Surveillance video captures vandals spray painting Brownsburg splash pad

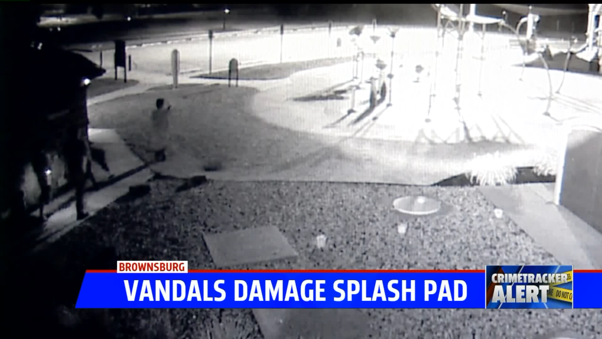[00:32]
Travis Tranberger says this video makes him upset. While they weren't here very long, they did some damage. The video shows not one, not two, but five people who stopped by the splash pad at Williams Park in the middle of the night.